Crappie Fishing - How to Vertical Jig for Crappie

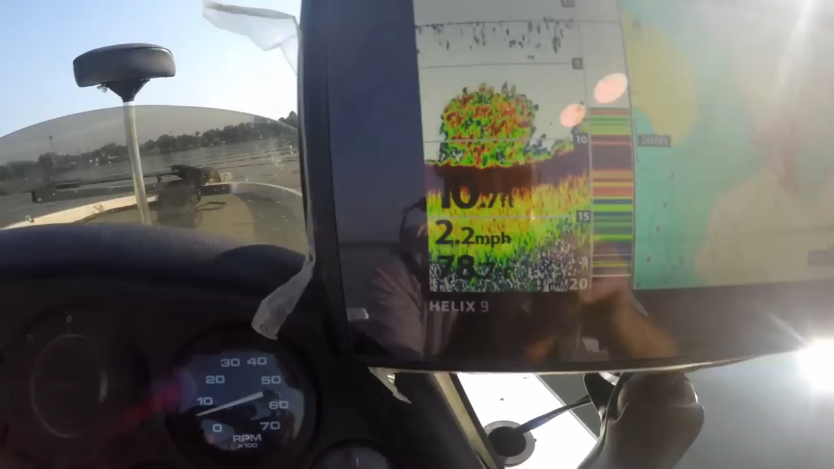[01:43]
On screen: speed 2.2 mph
These are the brush piles I'm looking at right here. This is a big brush pile. There's some fish above it.
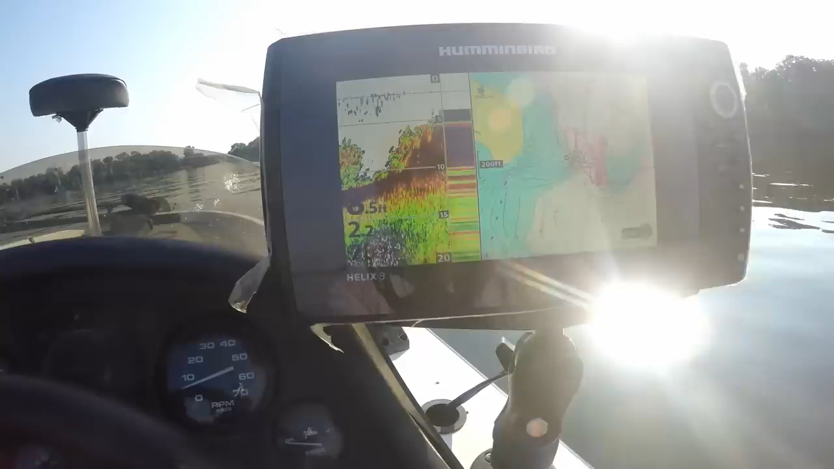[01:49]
Now they're probably gonna be in a little deeper water. I'm in a little shallow right now. I'm in 7 feet. So we're gonna back up and go into some deeper water here.
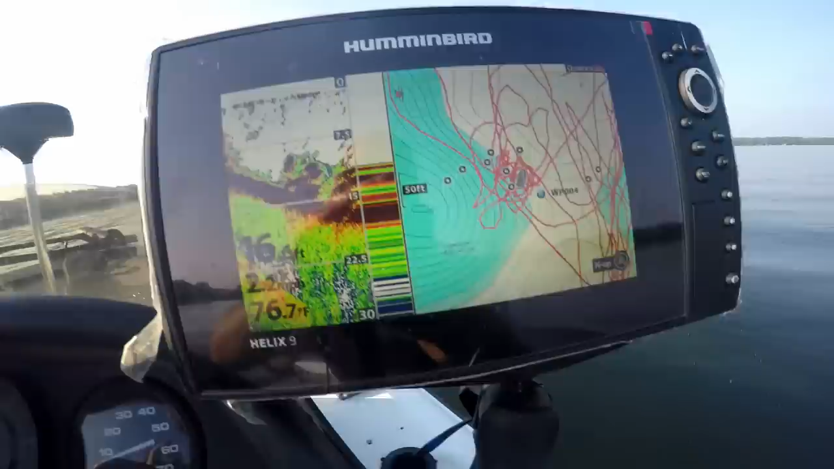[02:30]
On screen: water 76.7°F
Okay, there's our deeper structure right there. So I'm gonna throw my buoy out. Whoop. That's the deeper structure we want to see.